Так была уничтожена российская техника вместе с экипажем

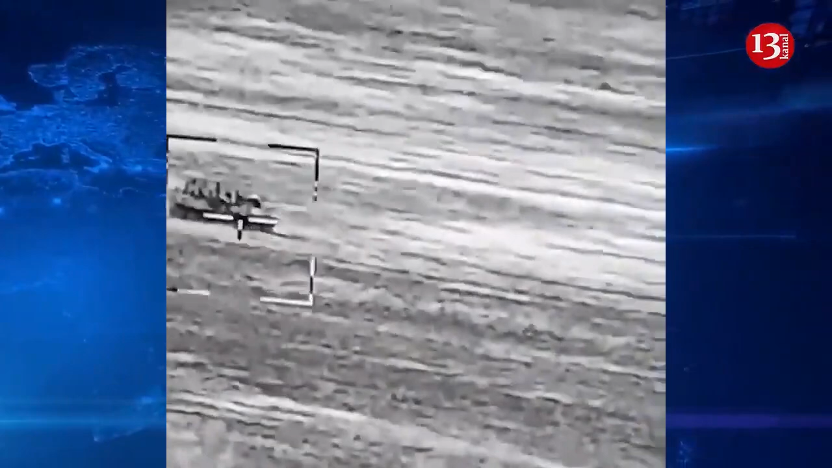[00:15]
Опубликовано очередное видео уничтожения российских оккупантов вооруженными силами Украины.
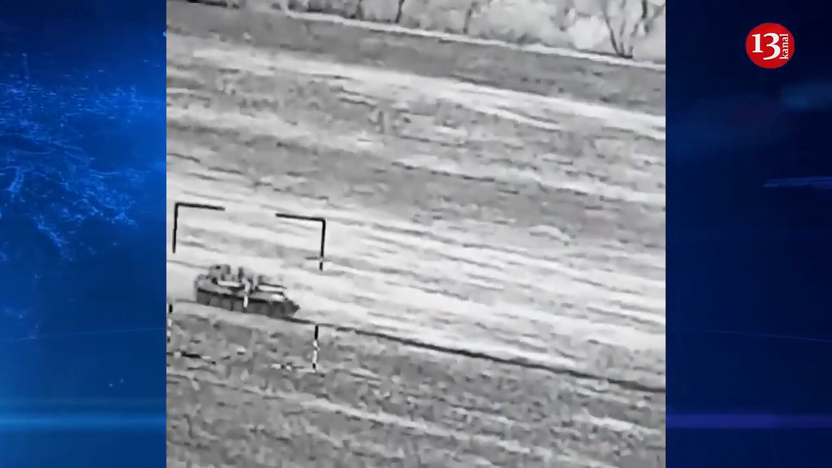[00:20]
24-я бригада украинской армии, управляемой противотанковой ракетой, уничтожила бронированную технику оккупантов вместе с живой силой.